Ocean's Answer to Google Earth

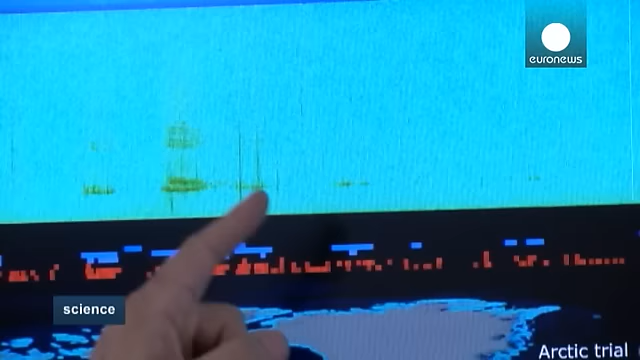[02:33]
Here you can have the whistling of cetaceans, but these marks indicate the presence of vessels.